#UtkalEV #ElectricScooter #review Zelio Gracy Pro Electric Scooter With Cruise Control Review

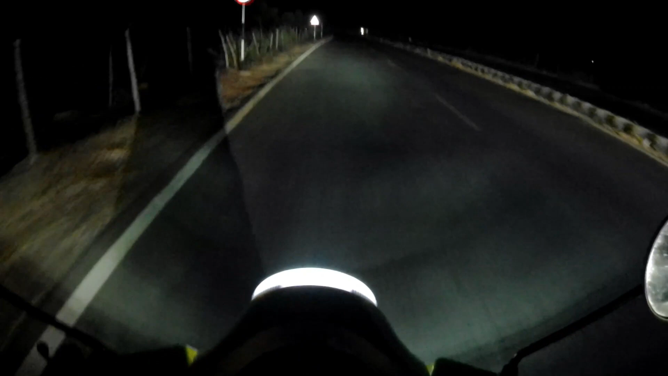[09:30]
गाड़ी की कमफर्ट के रिगारिंग, सीठ इसका नाइशन शॉप्ट है, कुछेन पर बहुत सारा काम किया गया है, थोटार रेस्पॉंस आज इज इज़ उक्य है,
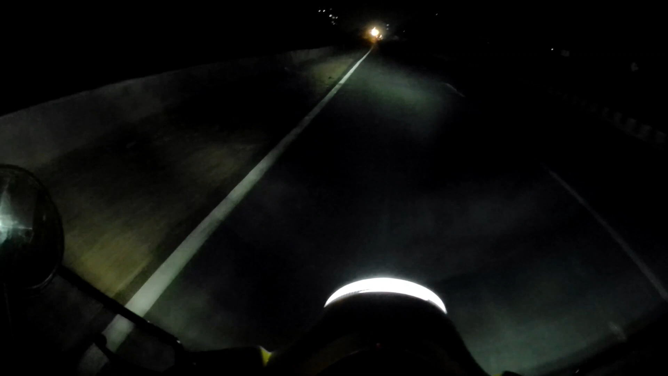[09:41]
बस एक चीज की कमी मुझे लगी, जैसे मेरे पीछे पीलियन बैठा हुए, तो वो खुदी बोला है कि इसक अब कर दिखा दे रहा हूँ, मैंने थ्रॉटल पर हाथ रखा हुआ है, क्लिक किया, अभी मैं थ्रॉटल से हाथ हटा ही दे रहा हूँ, गाड़ी अपने आप ही चल रही है, तो यह वाला जो क्रूज का फीचर है, आप सभी को कैसा लगा,
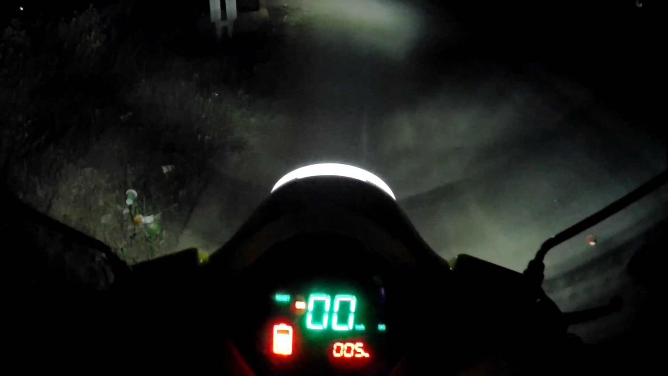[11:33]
मैं आप से भी कई बार दिखा दे रहा हूँ, हाजर का लुक कुछ तरीके का है,